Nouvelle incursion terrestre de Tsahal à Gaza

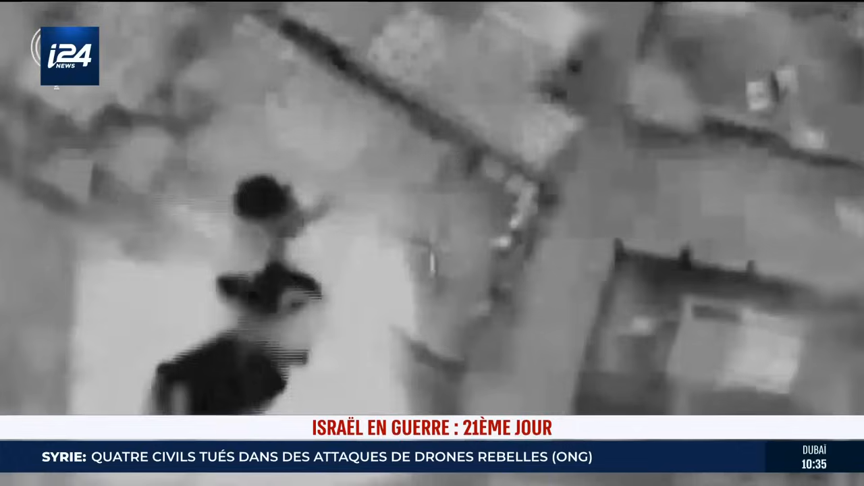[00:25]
Des terroristes qui ont ouvert le feu depuis les tunnels et en surface ont été éliminés.